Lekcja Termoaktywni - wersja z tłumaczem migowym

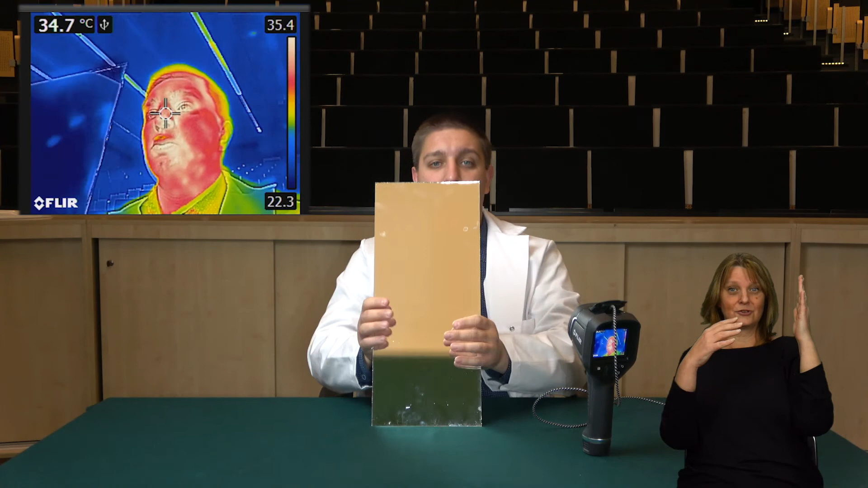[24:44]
On screen: spot 34.7°C
co nieco, to też mógłbym spróbować odbić ciepło. W momencie, w którym ja schowam się tutaj za lustrem przed kamerą, no to kamera już mnie nie widzi.
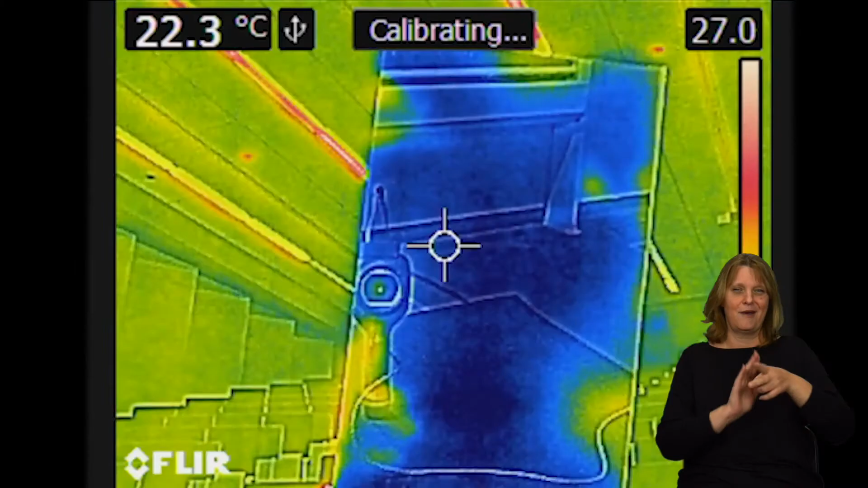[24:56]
On screen: spot 22.3°C
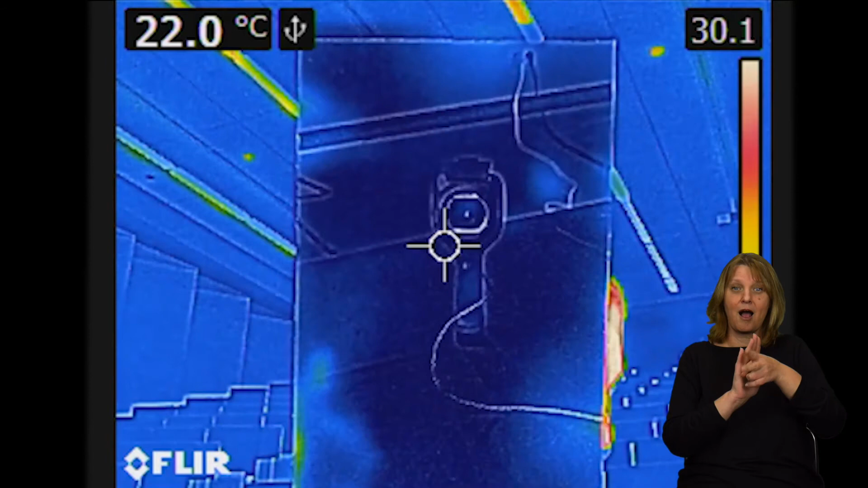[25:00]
On screen: spot 22.0°C
Widzi sama siebie tak naprawdę, czyli ciepło też będzie się odbijało.
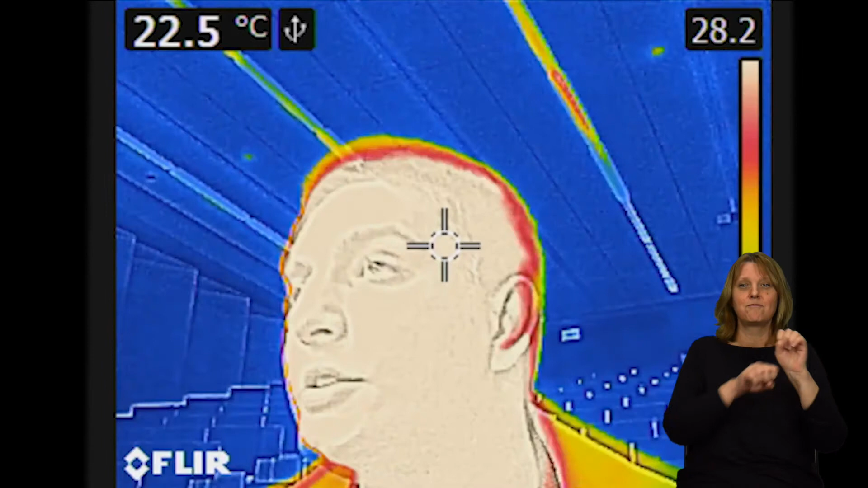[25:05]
On screen: spot 22.5°C
Jest to bardzo ciekawe, a ja tak naprawdę mogę się ukryć przed Wami za lustrem.
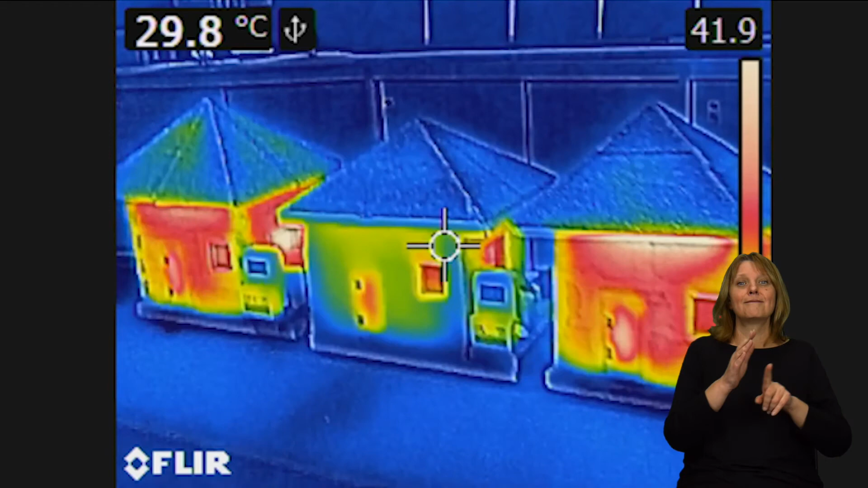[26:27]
On screen: spot 29.8°C
Jak spojrzymy na te domki, to od razu możemy dostrzec różnicę. Główną różnicą będzie temperatura na zewnątrz. W środku mieliśmy domek styropianowy,
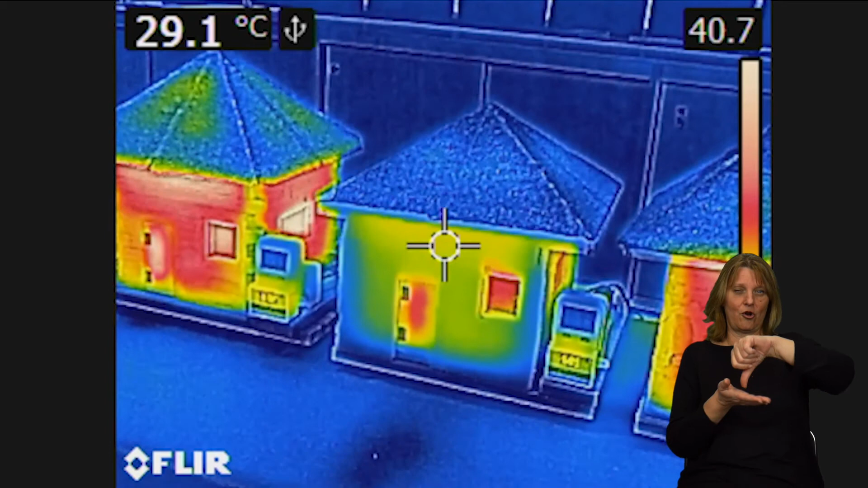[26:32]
On screen: spot 29.1°C
który na zewnątrz będzie miał jakieś 27-28 stopni.
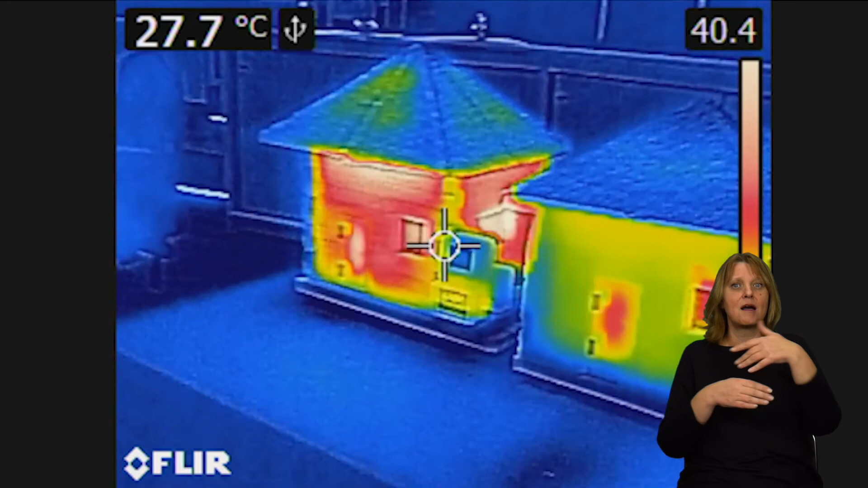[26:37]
On screen: spot 27.7°C
W domku drewnianym jest wyższa temperatura, bo jest tam około 35 stopni.
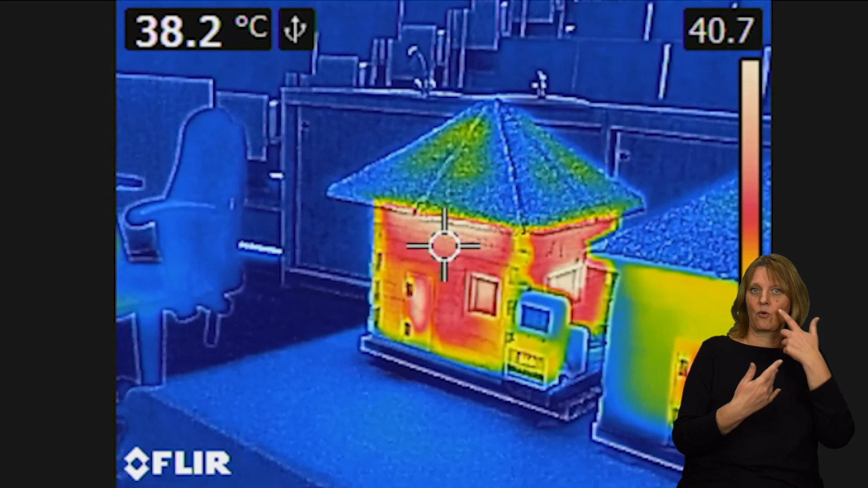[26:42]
On screen: spot 38.2°C
Ale najwyższa temperaturę spotykamy w domku bez izolacji. Jest tam około 40 stopni na zewnątrz, 42-43 stopnie.
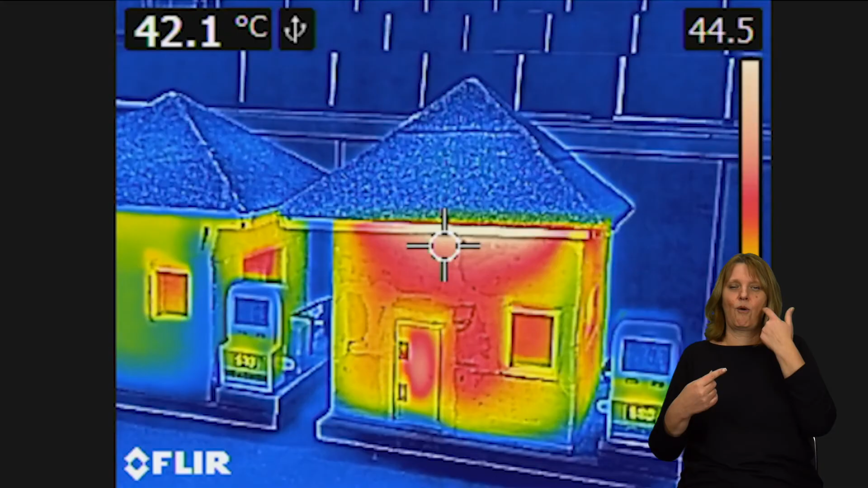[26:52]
On screen: spot 42.1°C
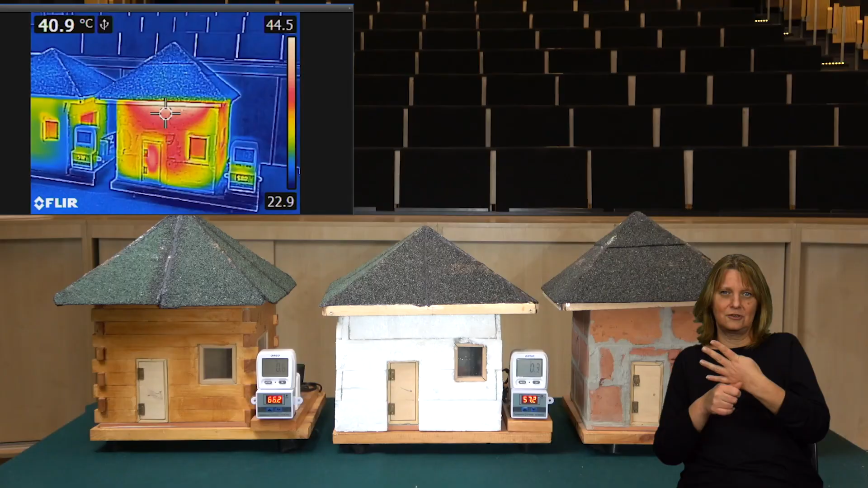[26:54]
On screen: spot 40.9°C
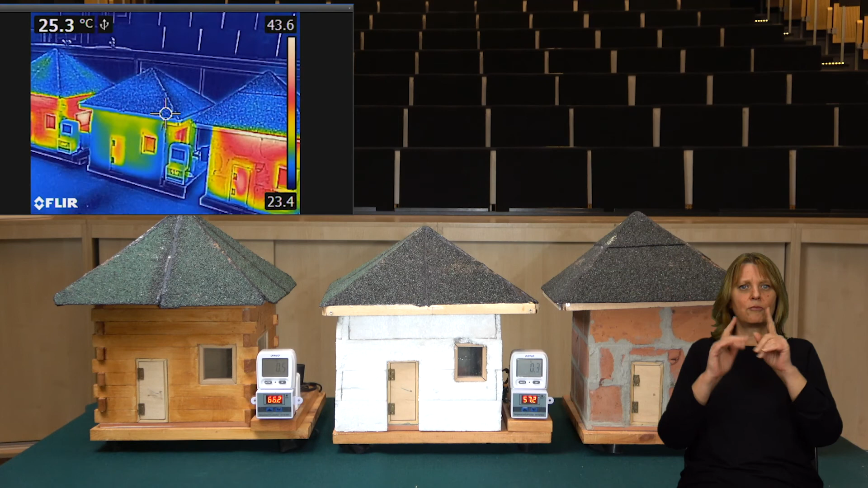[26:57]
On screen: spot 25.3°C
Są oczywiście miejsca w domach, które są bardziej rozgrzane i są miejsca, które są chłodniejsze.
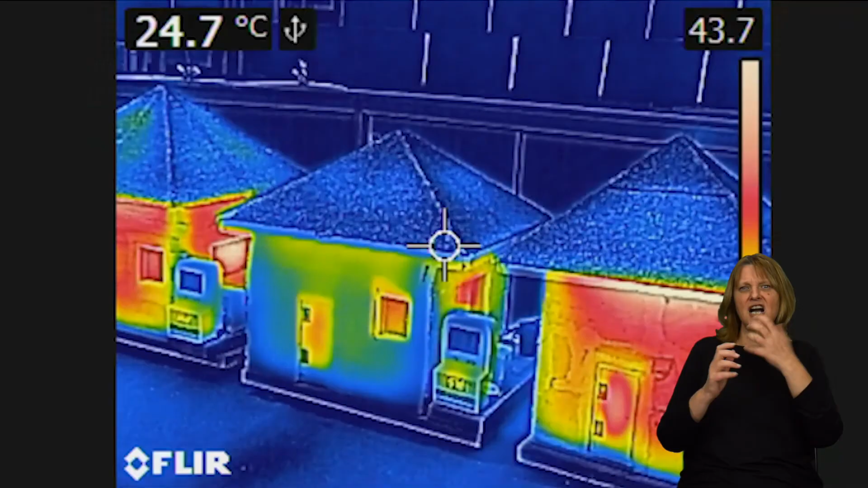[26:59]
On screen: spot 24.7°C
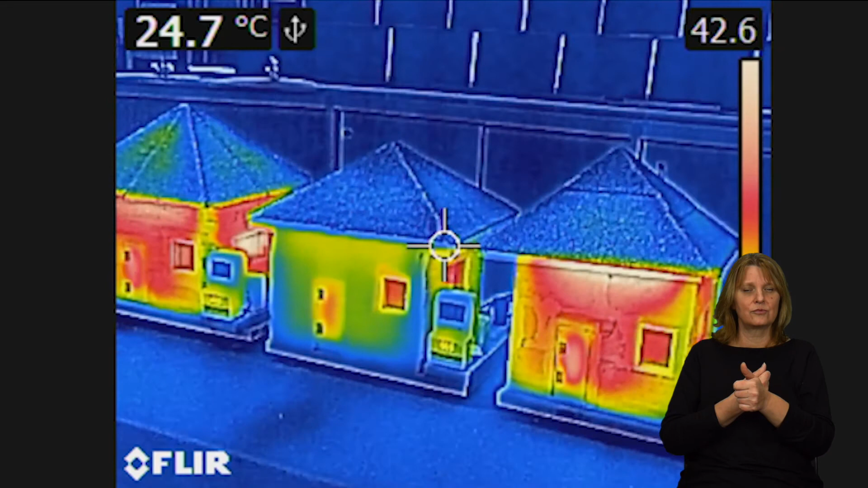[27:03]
On screen: spot 24.7°C
Będzie to związane z występowaniem takich mostków ciepła jak drzwi, okna czy jakieś dziury w elewacji po prostu.